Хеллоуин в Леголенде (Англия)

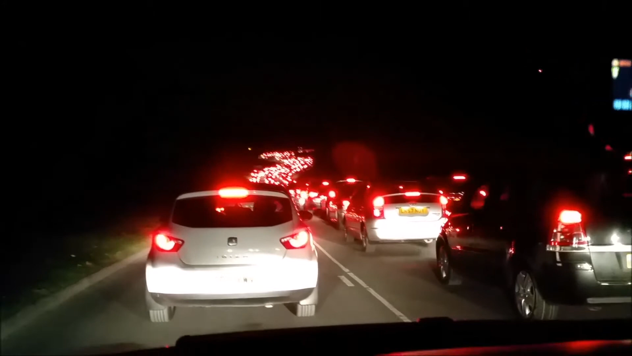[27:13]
и вот так вот мы выезжаем из парка, чтобы ехать домой. А сейчас, если вам понравилось, то тогда обязательно пишите в комментариях.